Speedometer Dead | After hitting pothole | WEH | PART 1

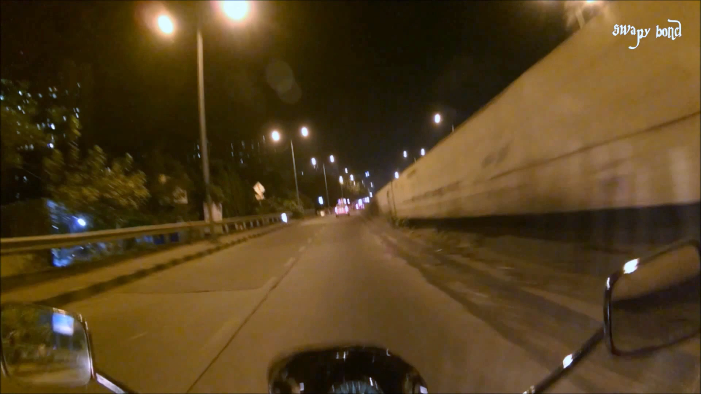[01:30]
yeah so I was riding the bike and anyways now the first and the most important thing I want to do is I want to change the headlight of the bike or at least you know install those fog lights it should provide adequate light because the stock headlight on the Avenger 220 is like completely useless you know the stock headlight on any bike actually is very useless so you have to upgrade it I wasn't upgrading because I don't ride it at night that often but now that I'm motor vlogging and you know when